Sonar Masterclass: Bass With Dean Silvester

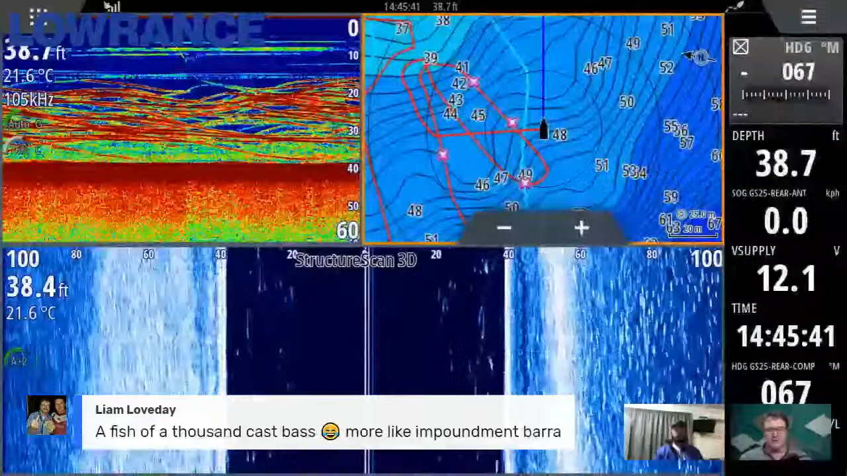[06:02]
On screen: water 21.6°C
the screen well all right so what have we got here
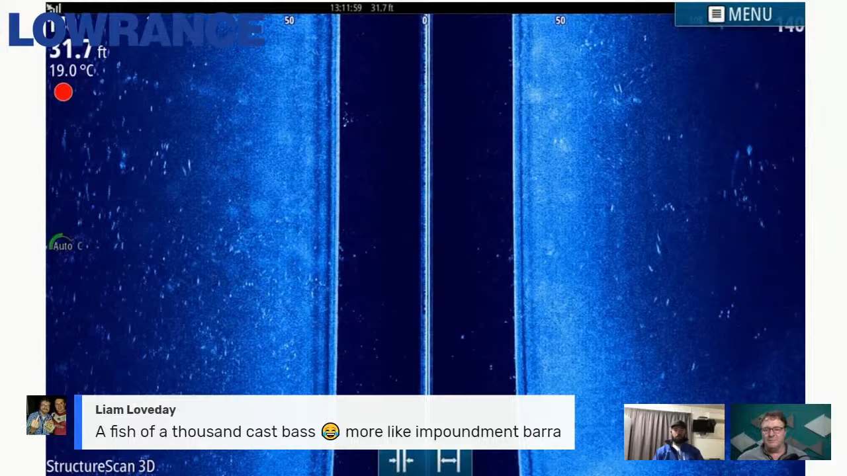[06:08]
On screen: depth 31.7 ft, water 19.0°C
so that's just your typical side scan looking for um looking for bass so i use that um basically any deep impoundment i run side scan before i find the schools to work out whether they're inactive or active but these sides can find fish on a big flats rather than i mean it takes time out of looking around that's 140 feet you're looking out there so you're covering a big area to look for those fish
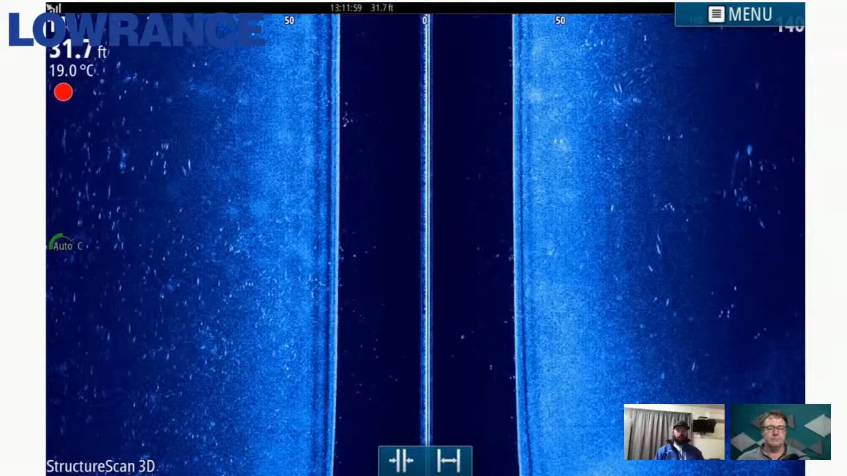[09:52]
On screen: depth 31.7 ft, water 19.0°C
so you can see top left of the corner just between the red dot and where it says auto c they're your bigger ones those ones they're more of a line um and they're more bunched
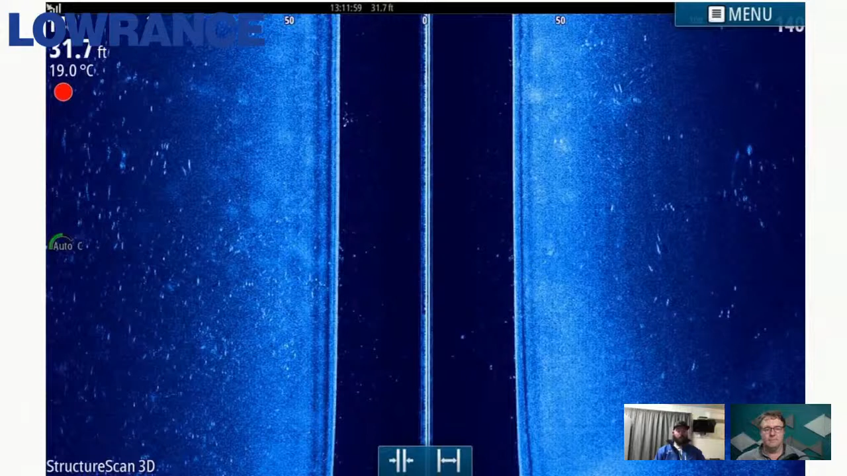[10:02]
On screen: depth 31.7 ft, water 19.0°C
up so i'd sit and target them um you have a few bigger ones on your right hand side but they're pretty much too scattered on that right hand side basically to target but the ones on the left top left um being a bit bigger and tighter together i'd i'd target them for a little bit enough couldn't get a bite i'd sound around over them with the 2d just to see what's going on there see if they are decent fish or if they're um sort of just like milling around not doing much
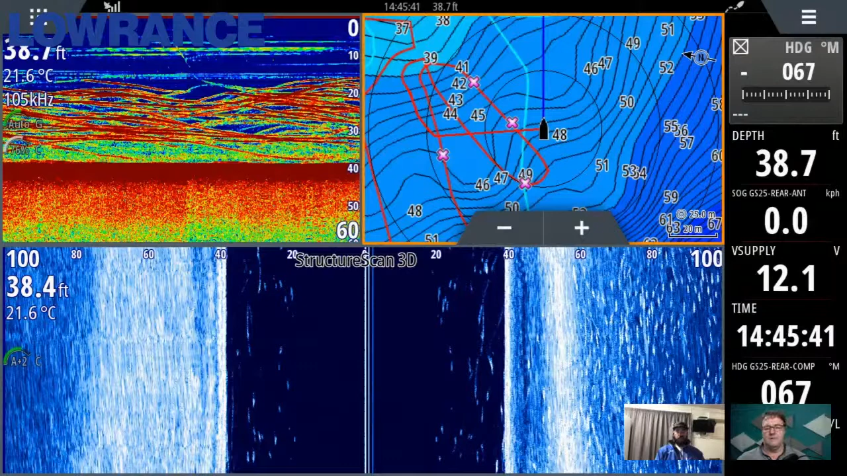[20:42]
On screen: water 21.6°C
tend to lift up and they all look like they're having a red hot crack but then sort of not really they're um they just get in amongst either the ping of your sounder or the shadow of your boat but those fish out 100 feet to your right they're not influenced by the boat and they will definitely eat lures
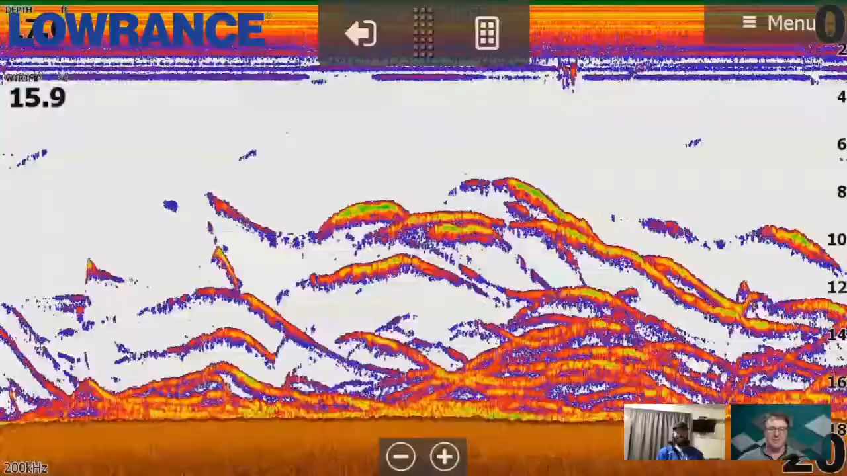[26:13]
to our next uh and next screenshot mate so basically this one very similar to the other ones it's a bit hard to tell in the 2d the sensitivity is too high for um the differentiating fish but um this sort of shows why you run downscan and 2d at the same time so you can get a bit of a lie detector on on size of fish so once fish group under your boat like that instead of being single arches and separate fish
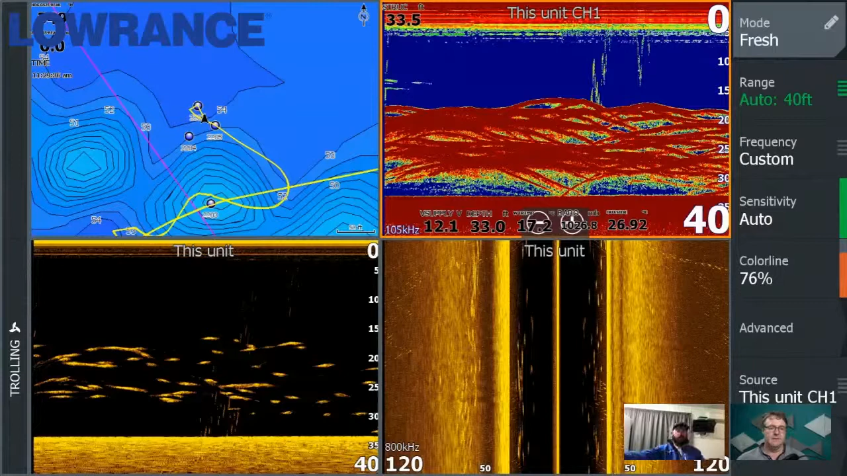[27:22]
a separation between them and the bottom but yet they're still flat so these fish have definitely just come up under the transducer from sitting still but the biggest thing is to run i like to run down scan and 2d together at the same time at the moment with my i'm running a seven so i only run a two
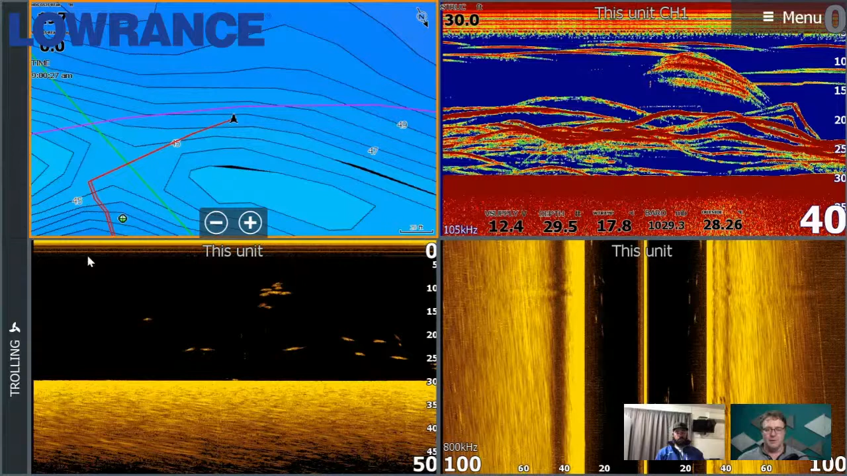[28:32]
a full screen and you go to the down scan and there's what 15 fish there and there's five or six worth catching yep yep all right let me just bring up another question we've had come on the screen so this is from steve sakowski sakowski how long would you sit on a school of bass if you're not catching them during
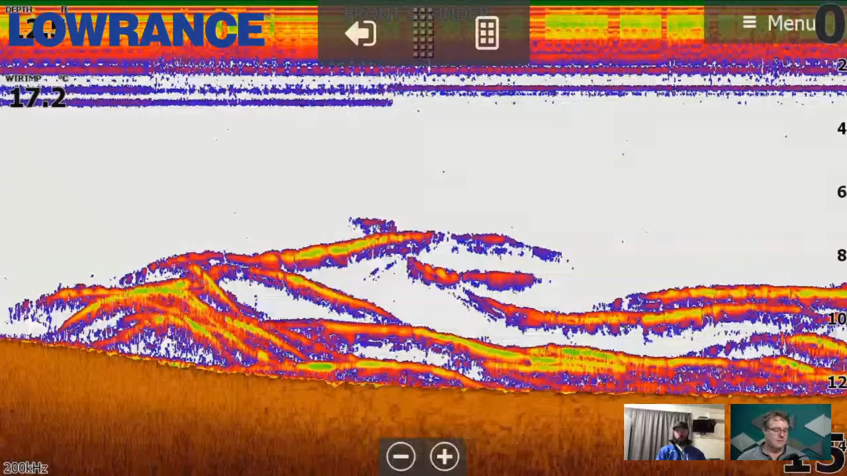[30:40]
and then if you go and sit on the deep side of them you sort of drag them to you and they hang out under you and they sort of left where they were feeding
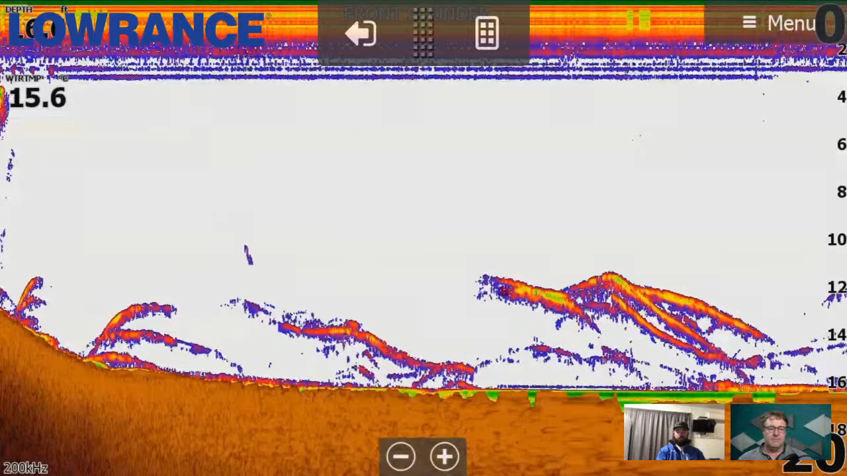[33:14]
much really active they're bunched up they're running around together sensitivity is turned down a little bit so you've got you can't really see too much about what they're eating um but definitely active good fish and like i said i like to see them on those ledges like that especially queensland dams um really easy to target when they're sitting on a ledge like that